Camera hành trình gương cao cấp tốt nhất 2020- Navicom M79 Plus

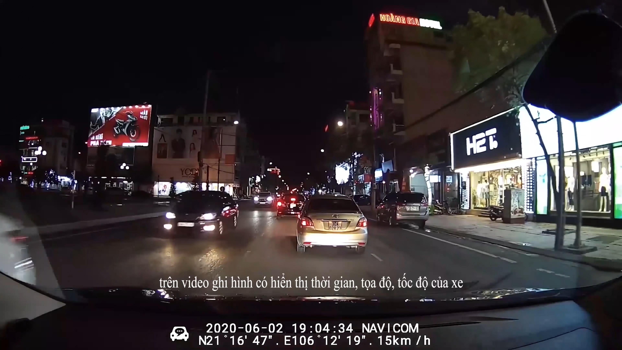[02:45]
Và trên mỗi đoạn video ghi hình thì nó hiển thị cả những thông số về thời gian, tọa độ, tốc độ của xe.
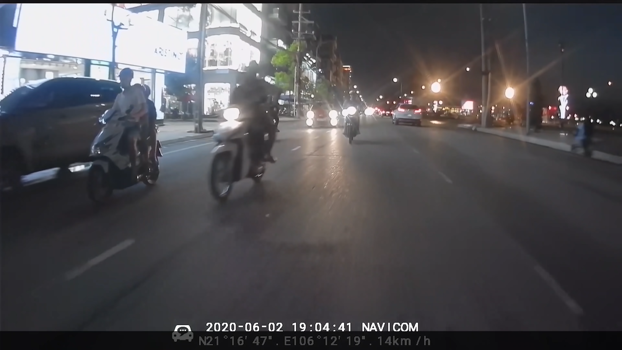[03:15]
Nó cũng hỗ trợ nối dây dài tối đa là 35m, hỗ trợ chống nước theo tiêu chuẩn IP68.